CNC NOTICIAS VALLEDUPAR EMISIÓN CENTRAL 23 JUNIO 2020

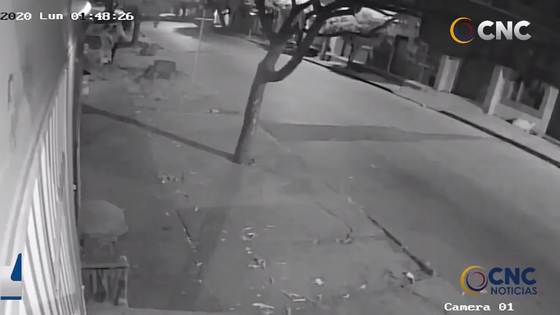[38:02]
En video Quedó registrado Como delincuentes Se robaron
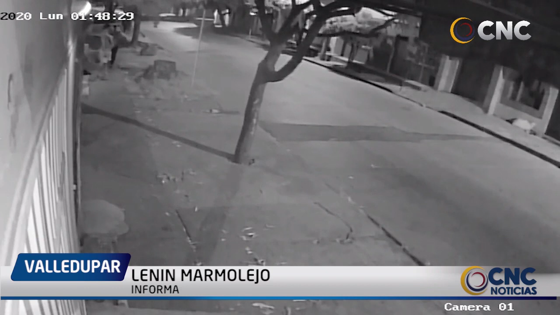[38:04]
La noche De ayer lunes Alrededor De 25 contadores De gas En la carrera Cuarta
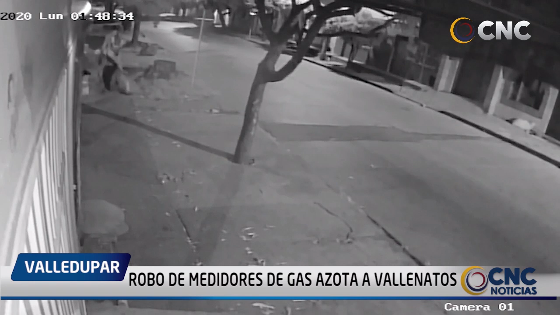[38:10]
Con calle 17 De la ciudad De Valledupar Los habitantes De este sector Solicitan A las autoridades Y al gobierno Local Mayor control Policial Ya que es reiterativo Este tipo De actos